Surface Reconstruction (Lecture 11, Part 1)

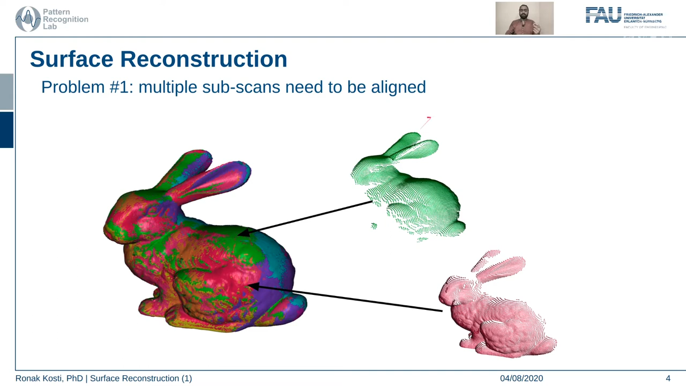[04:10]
multiple problems in it the first problem to address is that there there needs to be multiple scans and they need to be aligned so in order to generate a more uh holistic more rigid surface from multiple scans we need to align them so that's the first problem to address the second problem to address is that after merging all those points in proper alignment uh how do we convert this dense point cloud to a surface here on the right hand
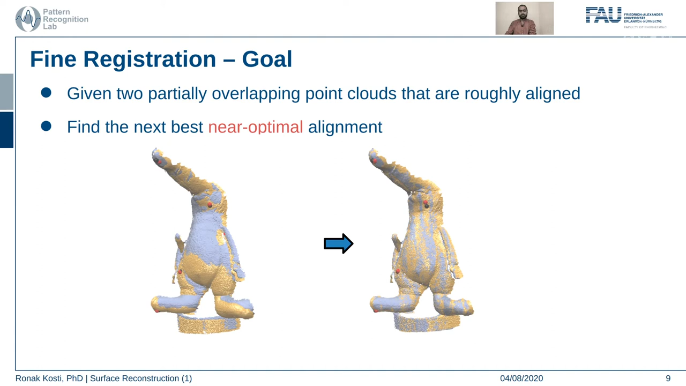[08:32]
uh or we can find um or we can use another method called iterative uh it's an iterative method and we are going to look at them now so in